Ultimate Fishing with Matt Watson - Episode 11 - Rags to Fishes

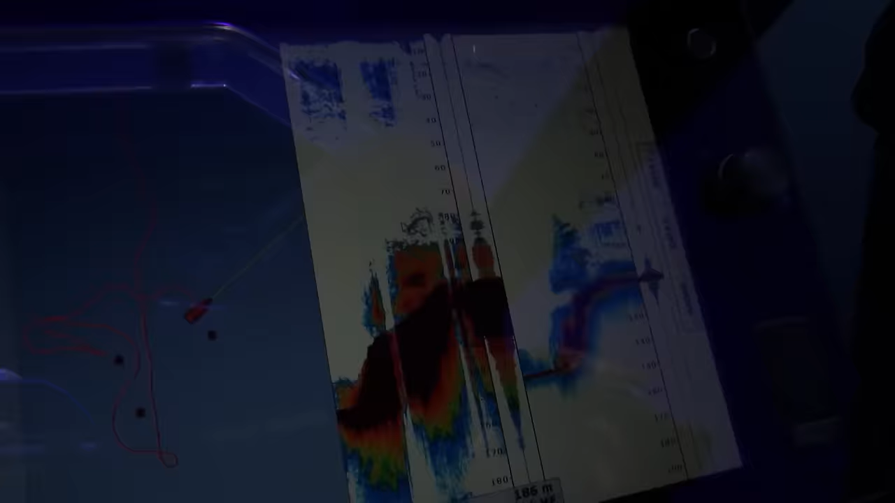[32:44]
but it would be pretty irresponsible of me to drop down a bait again, given that we've got so much fish here to take home.